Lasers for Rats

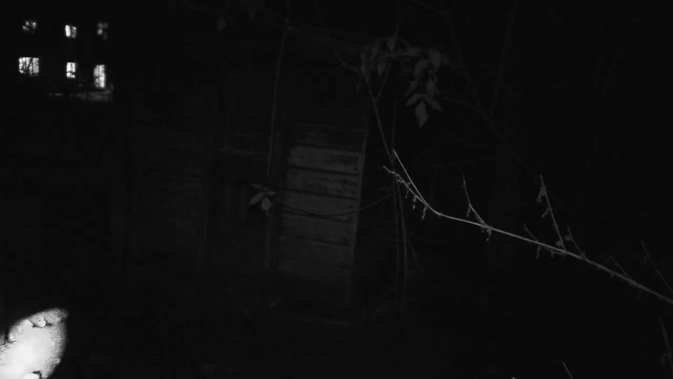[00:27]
Instead I stuck it on the sub 6ft air pistol in place of night vision with another 30mW laser atop as a sight. The reason why?
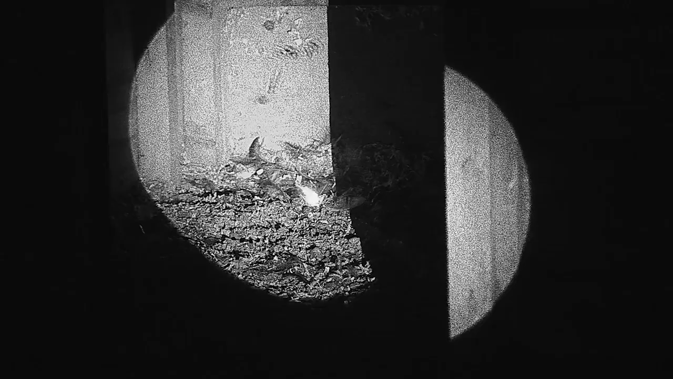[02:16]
Using a laser to illuminate a rat hole is a lot easier on the eye than
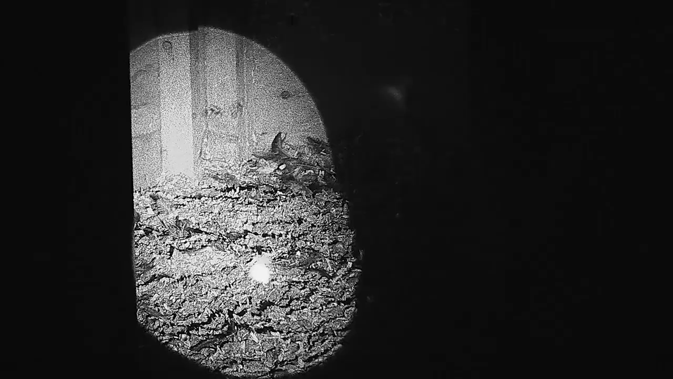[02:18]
using night vision where your world snaps from daylight to darkness. There are two major disadvantages.
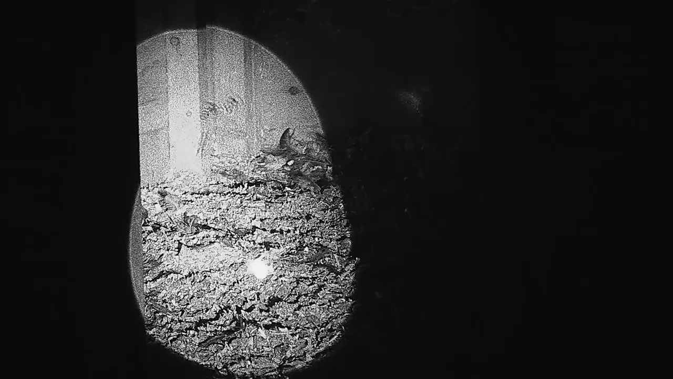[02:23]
The mounting system means it's easy to knock the laser off zero.